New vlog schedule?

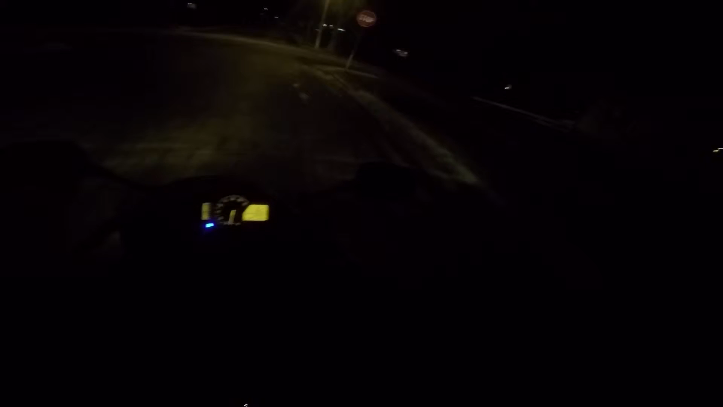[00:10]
so hope everyone's doing well i'm testing out the night capabilities of the gopro i'm going to take a while i guess and say they're quite a bit better than the drift um i'm just doing a little bit of a night ride it's still it's decently temperate right now it's like 35 i think so um you know nothing serious there but uh so i had an interesting weekend um saturday was